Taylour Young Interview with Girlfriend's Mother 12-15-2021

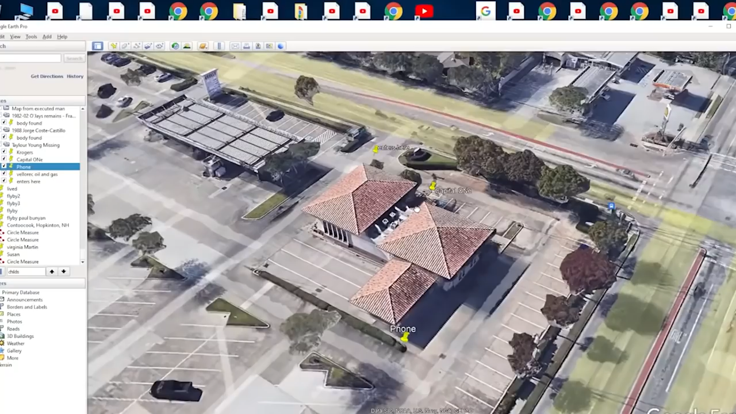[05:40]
uh the atm machine was actually on the wall so uh on the wall of the building yeah i see it i can see it on the screen and there's a teller window like right there and